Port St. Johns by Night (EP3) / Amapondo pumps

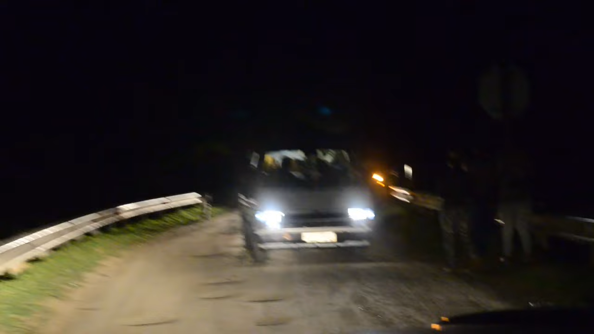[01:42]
Stubbornness, and eventually they fucking talked the taxi driver into moving, but I mean, now the world out here. The world out here.
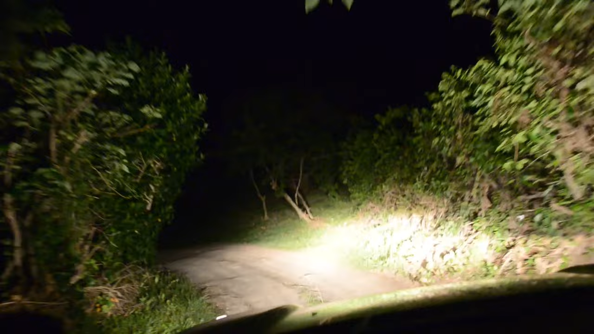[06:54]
It's not a bad setup there. No, it's pretty cool there. Fucking proper jungle. Get the place. Oh, that looks fucking.